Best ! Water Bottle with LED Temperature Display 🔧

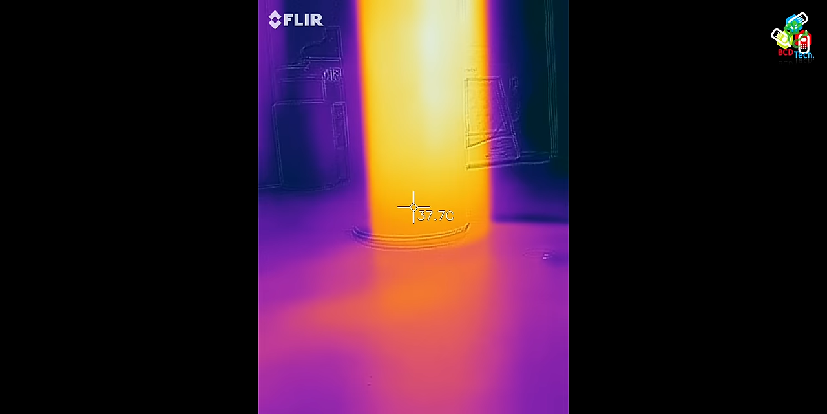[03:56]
तो डैफिनेटली इसकी जो बॉड़ी है वो हीट को रेडियेट कर रही है अराउंड 43 डिगरी सलसेस यहां का टेंपरेचर है
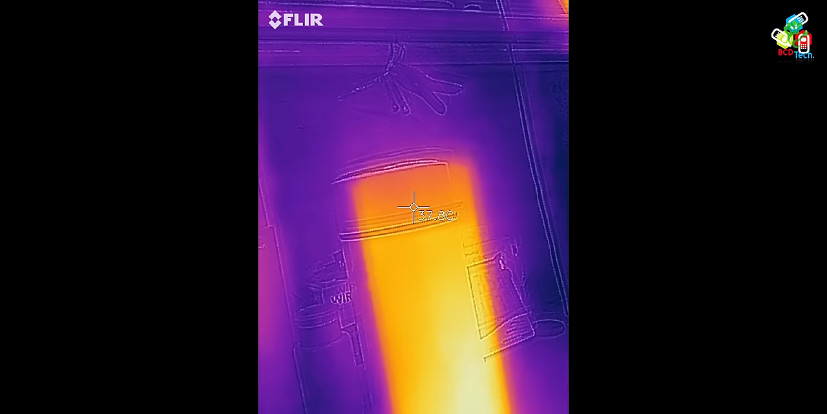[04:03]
और कॉपर जो बताया जा रहा है I think ऐसा कुछ मुझे दिखा तो नहीं चलिए दिखते